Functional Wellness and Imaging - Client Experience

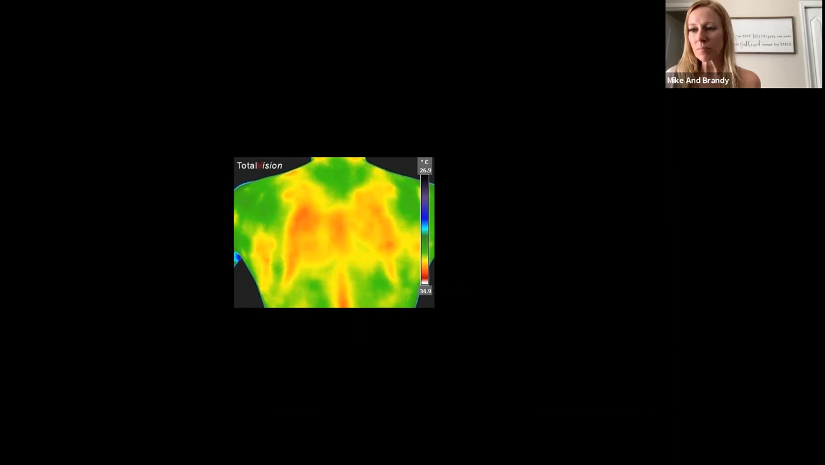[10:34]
Okay. This gentleman has COVID and his lungs are inflamed, right? So our goal is to monitor his lungs and to work on different things to get inflammation down. So how do you get inflammation down in the world of C right now, in the world of what's happening? How do you reduce inflammation in the body? There's a lot of things. And I know- I mean, there's a lot of ways. So name a- Diet, supplements like turmeric,
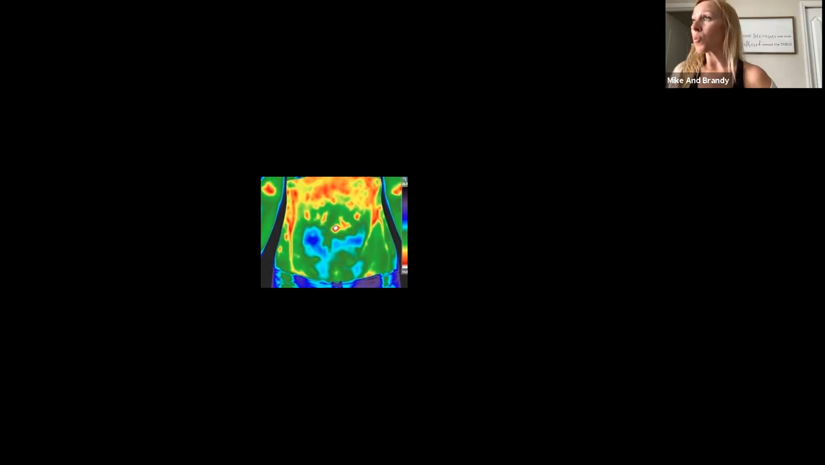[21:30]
That's, that's, that really is easily fixed, but that's a lot of work. I'm going through that right now. I, my gut is a mess and it, it's a lot of work and it's a lot of commitment, but it's so worth it. It is. And everybody, you know, she could be, she could drink a lot of alcohol too. She's got some motling in there. And, you know, a lot of people are drinking right now, like having two, three, four glasses of wine a night because they're so stressed out or they've been home working from home. It's four o'clock. Let's have a glass of wine. Right. Another six o'clock, another, then they're up. Till 10 o'clock at night. And then they can't sleep because of the alcohol.